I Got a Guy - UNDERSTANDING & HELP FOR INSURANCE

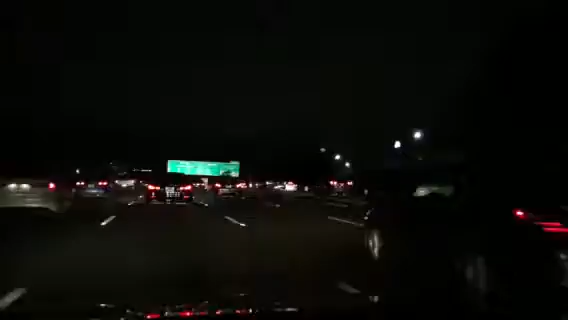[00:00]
The red flow of Atlanta morning traffic. Good morning. I've got a number of hits on some.